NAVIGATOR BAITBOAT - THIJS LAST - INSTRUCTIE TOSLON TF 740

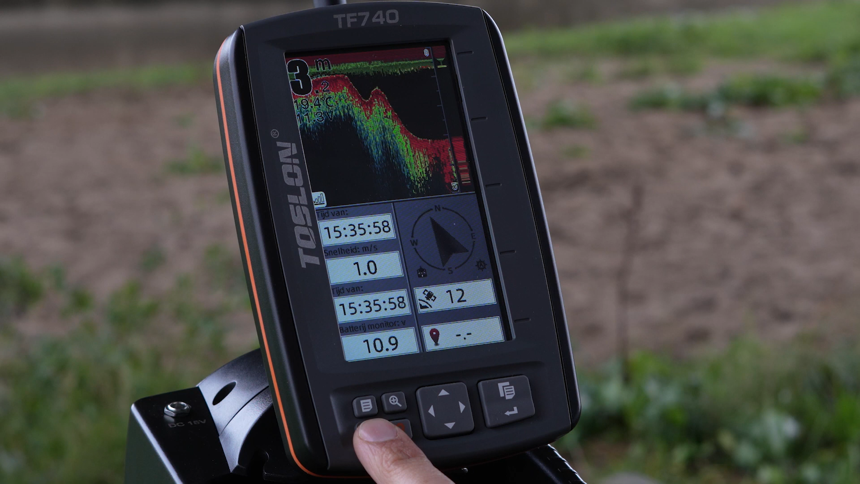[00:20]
Zoals je in het beginscherm kan zien zien we hier een aantal dingen.
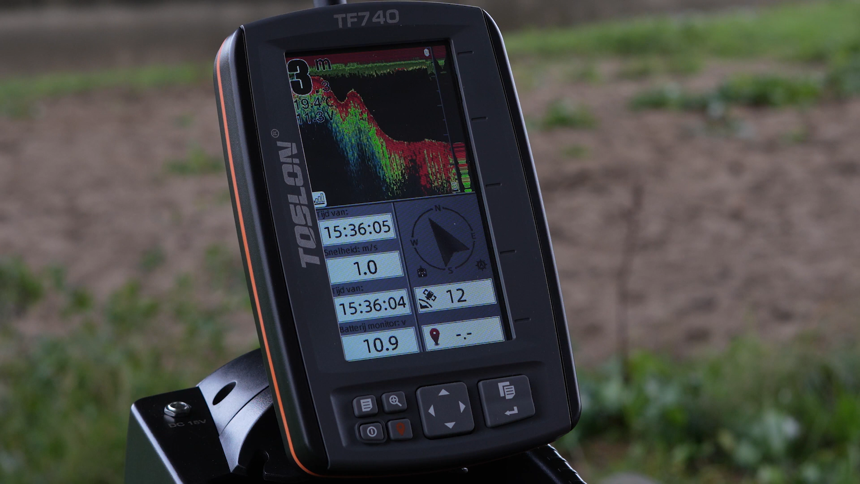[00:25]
We zien de diepte, we zien de temperatuur,
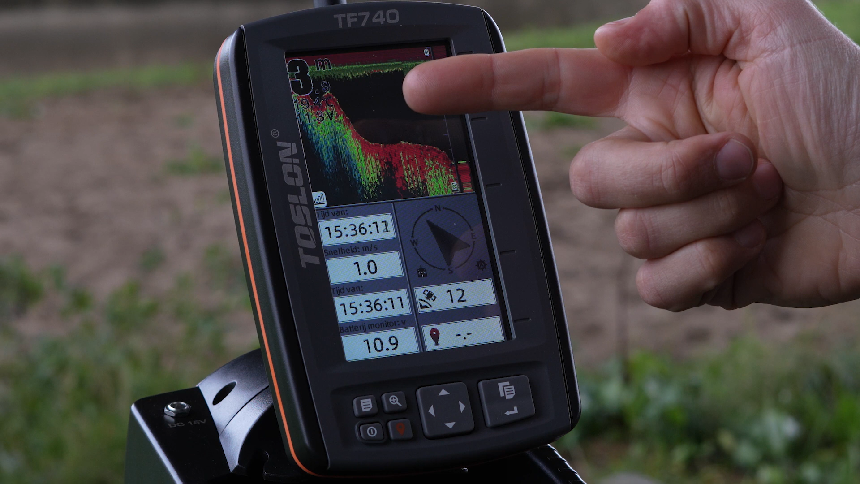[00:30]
we zien de voltage van de accu, de tijd, het kompas en het aantal satellieten wat we op dat moment ontvangen. Hoe meer satellieten we ontvangen hoe nauwkeuriger de positie van de boot bepaald wordt en uiteraard de waypoints die je erin gaat zetten.
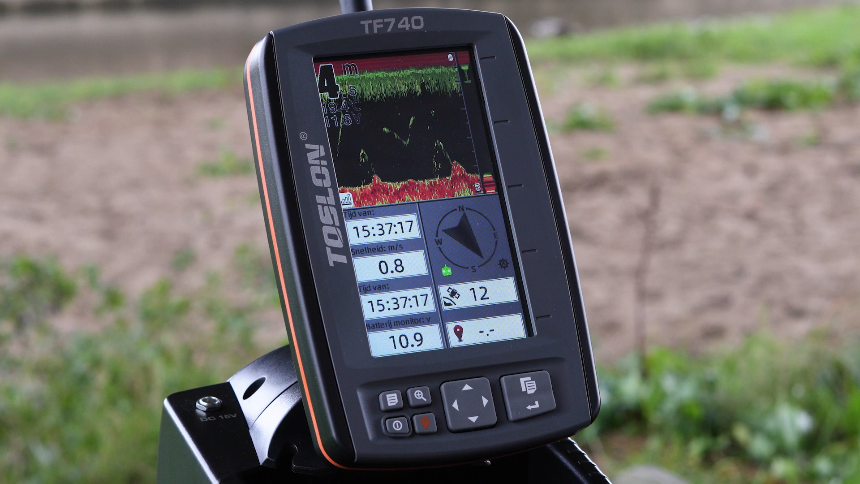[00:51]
Nou voordat we beginnen met varen is het belangrijk om de thuis positie van de boot in te stellen en dat doen we als volgt.
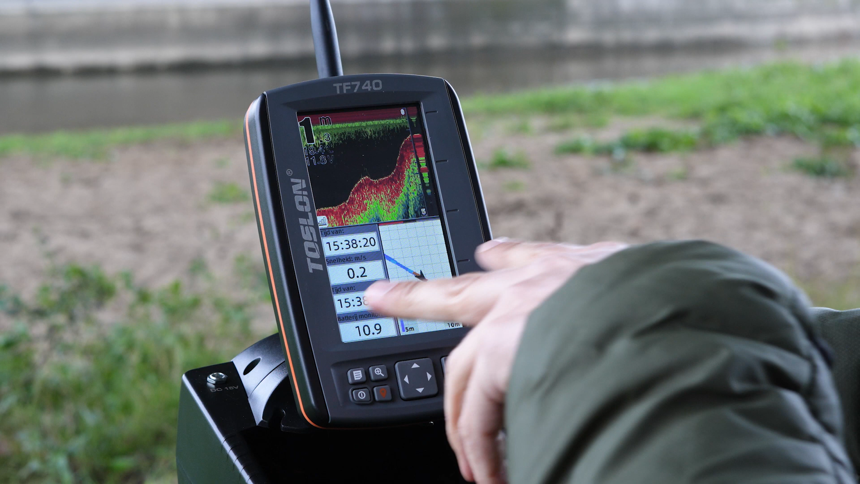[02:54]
Dat is erg simpel, je drukt op de rechterknop rechtsboven en je ziet dat je springt naar dieptemeter met kleinkompas, dan naar dieptemeter met het scherm waar je kan zien waar de boot vaart en de route die die aflegt en vervolgens ben ik weer terug in het beginscherm waar je meerdere dingen waar kan nemen.